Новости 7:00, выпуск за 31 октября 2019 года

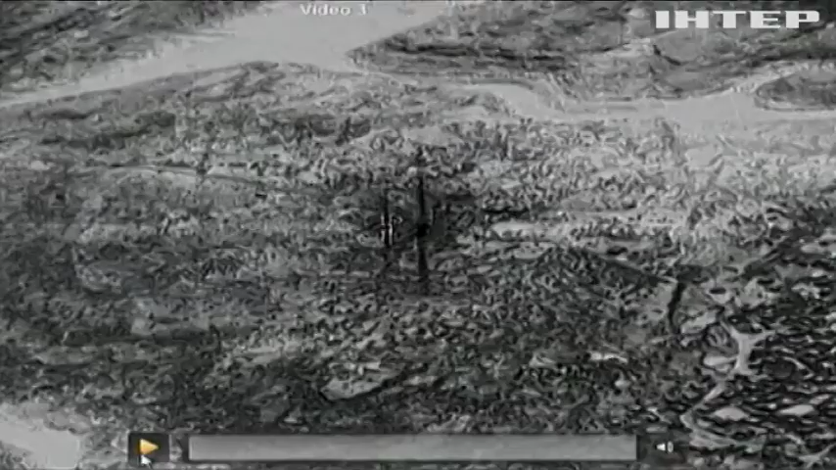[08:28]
На них видно, як до будинку у Аль-Багдаді з двох сторон наближаються американські військові.
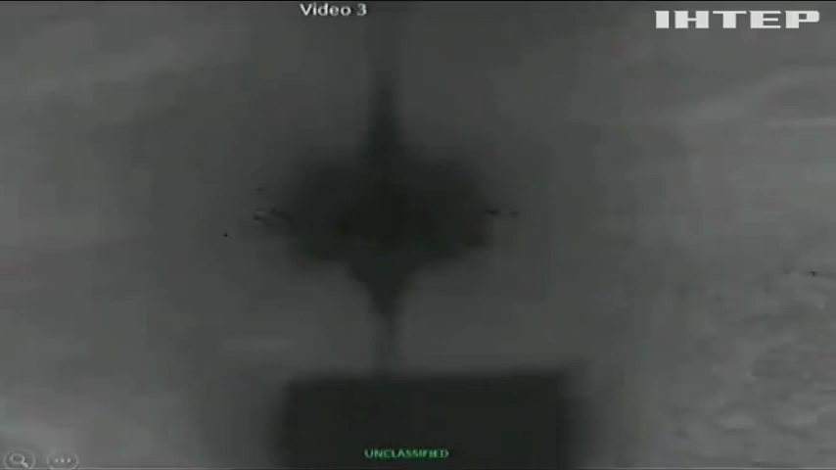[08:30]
Власний момент ліквідації на відео не потрапив.